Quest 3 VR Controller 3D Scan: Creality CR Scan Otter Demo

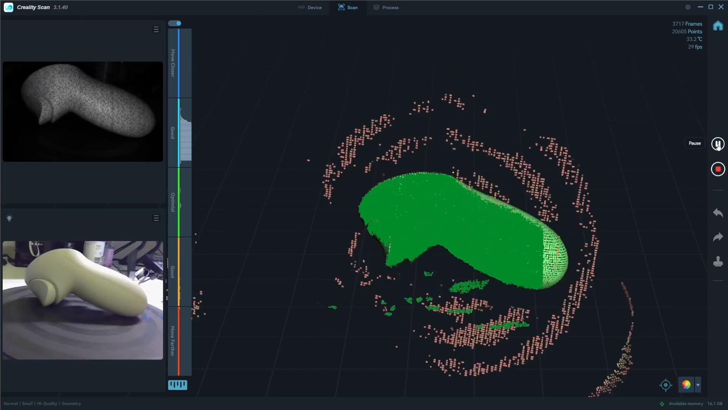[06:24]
And I think that's going to be enough for us. Oh, we might try and yeah.
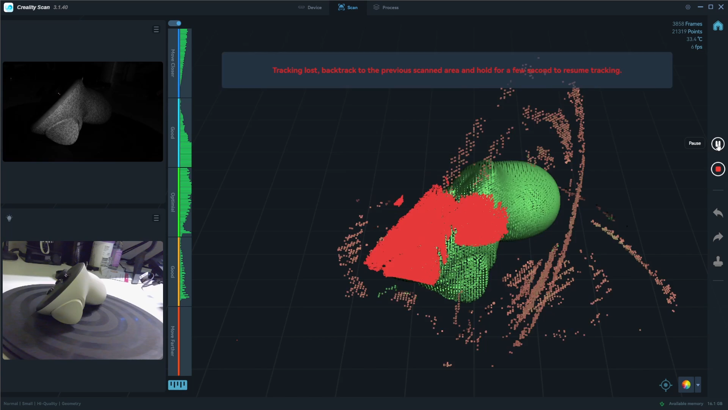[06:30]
See, I can't quite get into that thumbstick too much, but that's not going to be a huge issue for me because really when I, if I'm going to use this for a model for a stand, I don't really care about the thumbstick. I'm going to use the base more anyway.
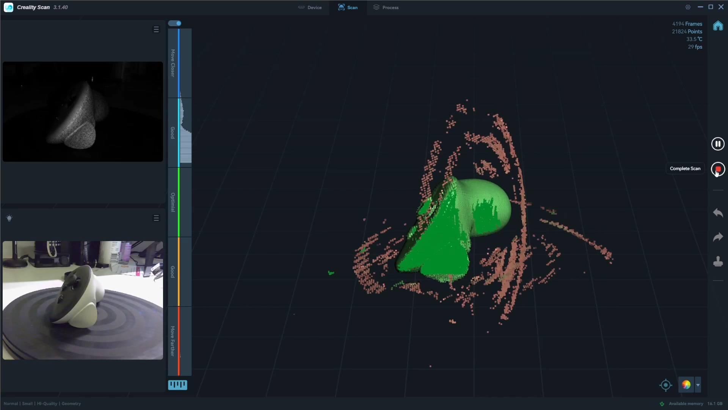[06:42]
So we're finished with our scan. I can hit stop, put the camera down and I'll go to yes, to complete scanning.
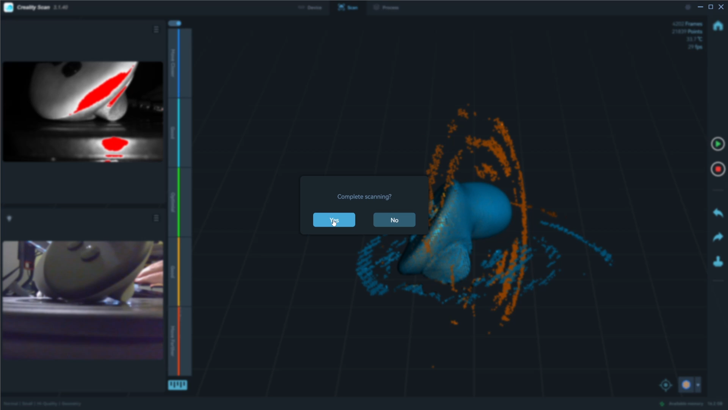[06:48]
And now we need to process it. So over here, we have like a one click processing menu.